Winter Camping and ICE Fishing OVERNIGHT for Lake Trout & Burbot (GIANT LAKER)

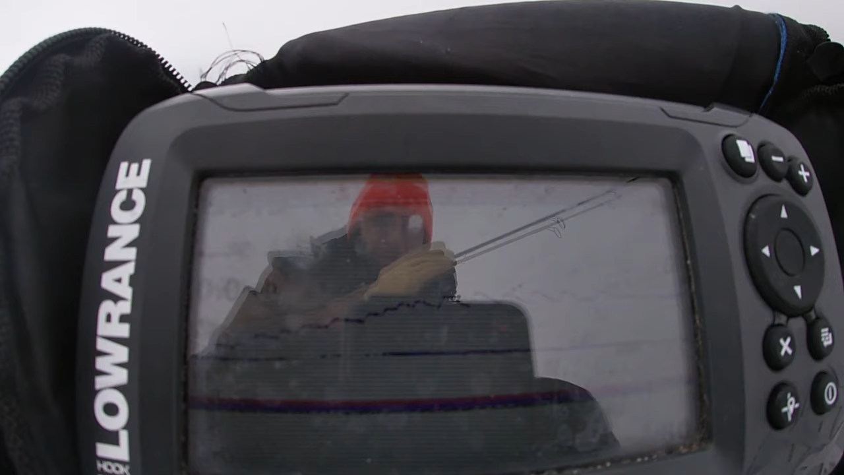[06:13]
What do? If you're an expert LAKER fisherman, just watch this and let me know in the comments if I'm doing anything wrong. I'm just gonna go just above him and see if he comes up to it. I mean, it's just like a flat line, but could be a walleye.